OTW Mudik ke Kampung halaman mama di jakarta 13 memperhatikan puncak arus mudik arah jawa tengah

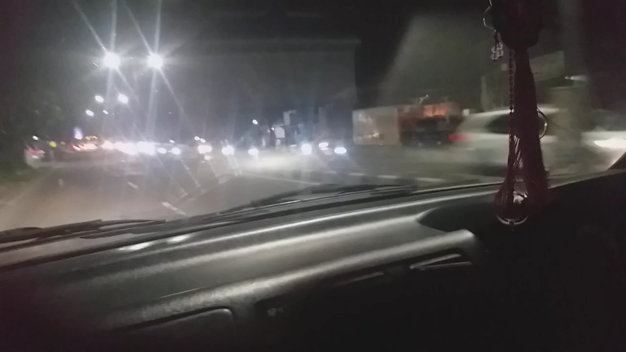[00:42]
Kok mampet di sini? Mampet lagi ya. Mampet. Oh, rusak mobil.
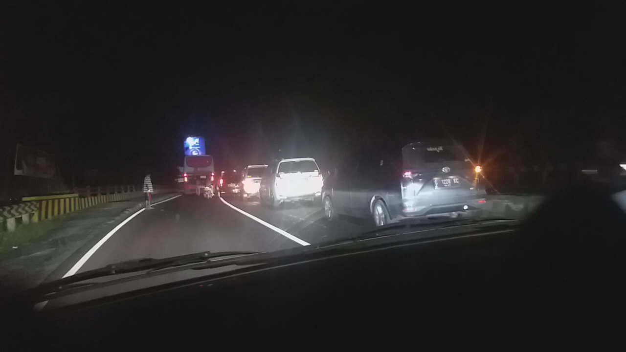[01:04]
Ah, oh, memang dia secara.
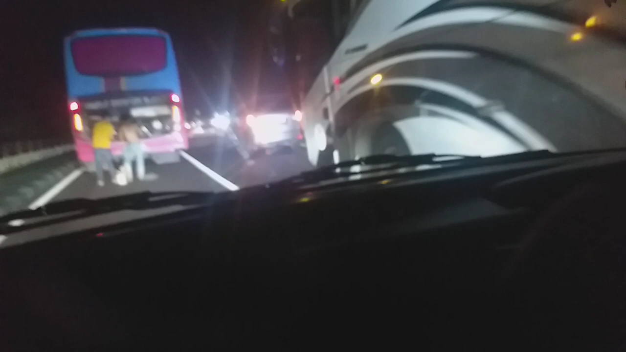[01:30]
Aku gak bisa masuk. Dia secara gak?
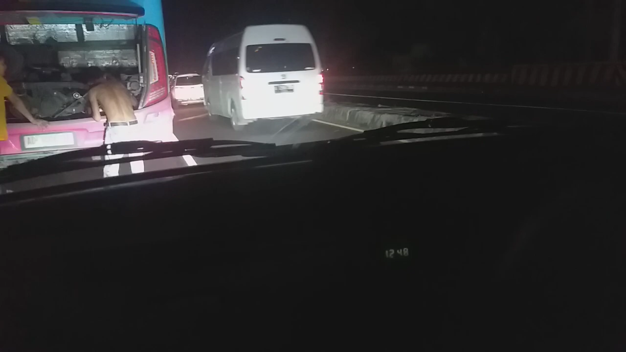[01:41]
Ah, secara. Disini gak secara.
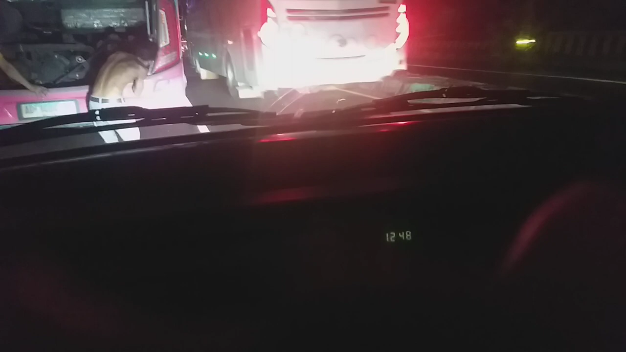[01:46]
Makan. Dia gak ngasih jalan. Gak ada ampun.
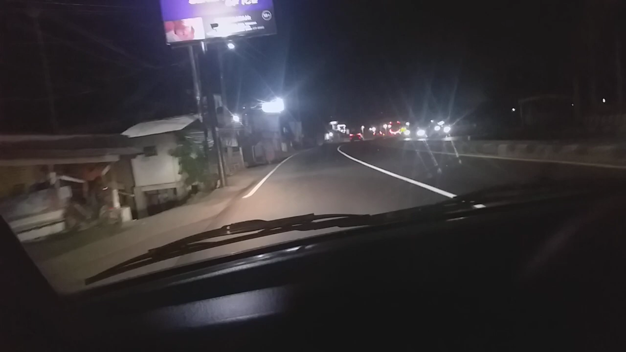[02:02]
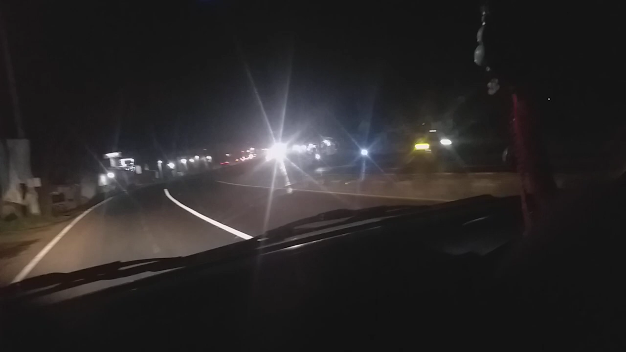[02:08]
Aja. Mau kamu ngelihat kalau bajai, kamu tahu bajai itu dari mana mah? Kalau lampunya banyak. Lampunya banyak bajai. Ada biru-biru pendek. Oh. Sekotak-kotakan kotaknya.